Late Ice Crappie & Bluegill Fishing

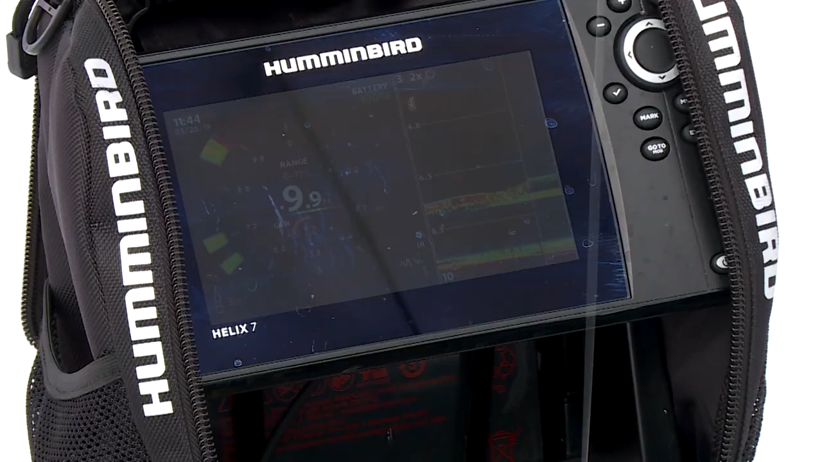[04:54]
here oh it's a little smaller Sunfish just kind of pecking
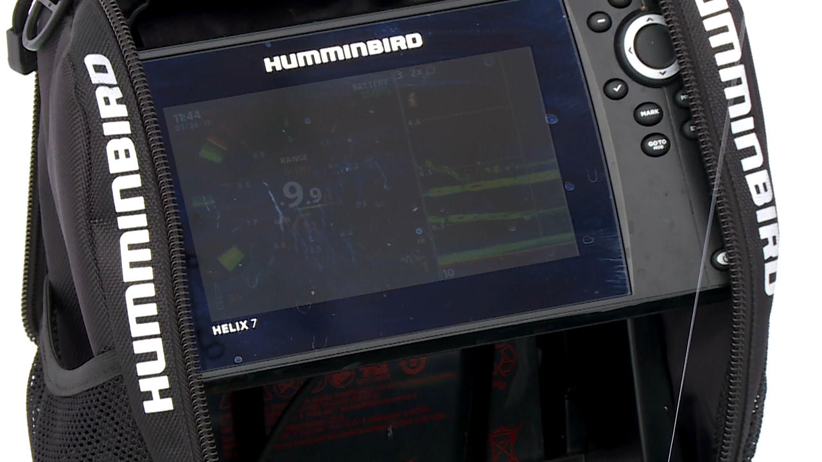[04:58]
usually when one shows up there's more over here Jeremy way more over there yep
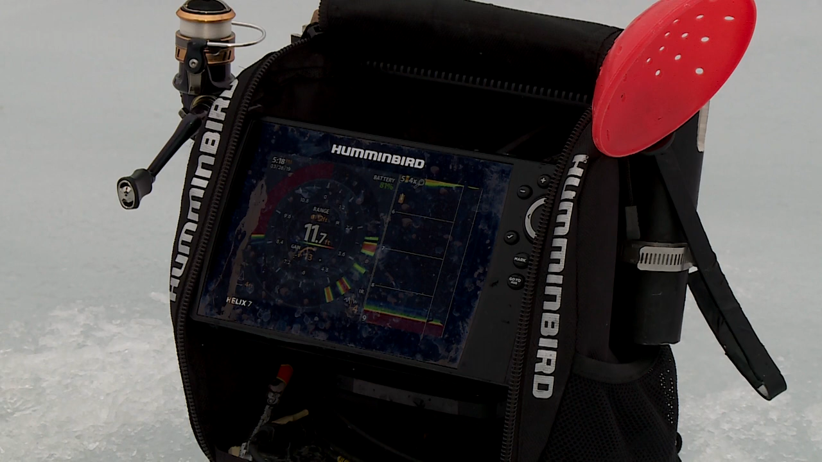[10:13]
oftentimes that's where you catch the crappies like that was a bigger gill but a lot of times more active more aggressive fish and usually the crappies come much higher up I'm seeing lots of fish in the bottom four feet but I'm keeping
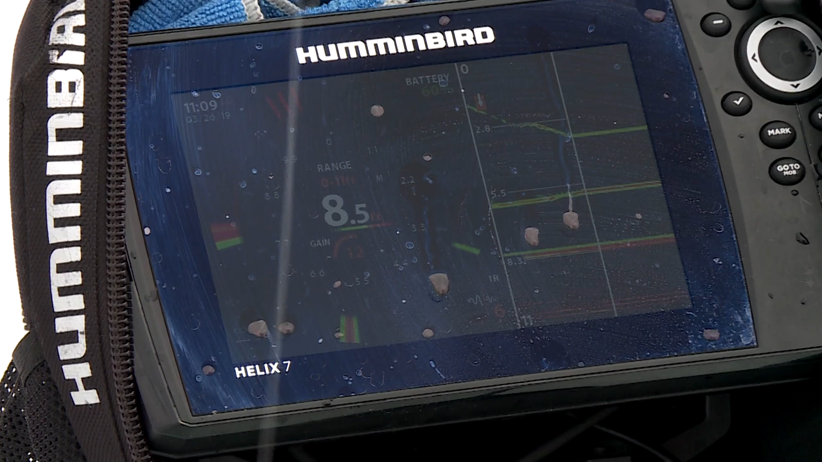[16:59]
also shows up great on your depth finder so tungsten has many advantages and these days it's essentially all that I ever fished with so the blood worm